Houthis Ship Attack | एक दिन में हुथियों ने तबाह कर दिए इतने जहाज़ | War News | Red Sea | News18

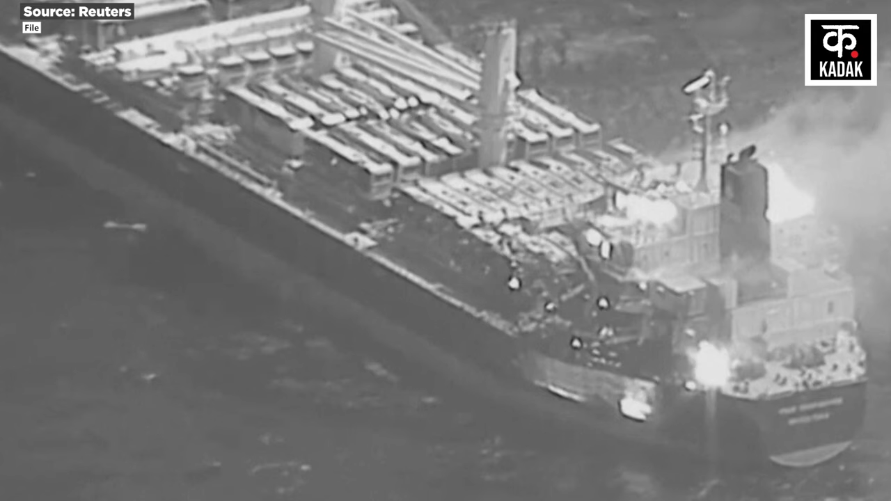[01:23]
फिर हूतीयों की ओर से जहाजों पर हमले से मिडिलीस्ट दहल उठा है इरान समर्थित हूती विद्रोहियों ने दावा किया कि पनामा के जंडे वाले दो कंटेनर जहाजों पर अधन के खाड़ी में दो मिसाइलों से जबर्दस थमला किया गया